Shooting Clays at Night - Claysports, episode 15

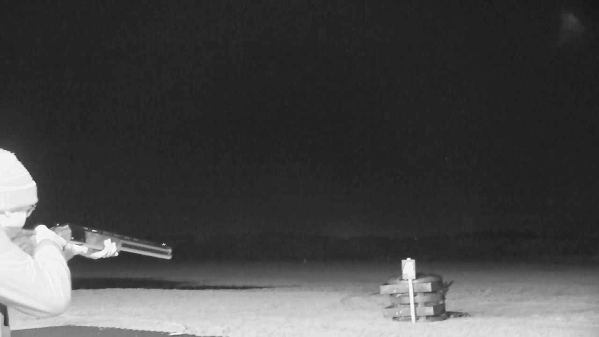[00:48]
It's the first time we have wheeled out the infrared camera for clays.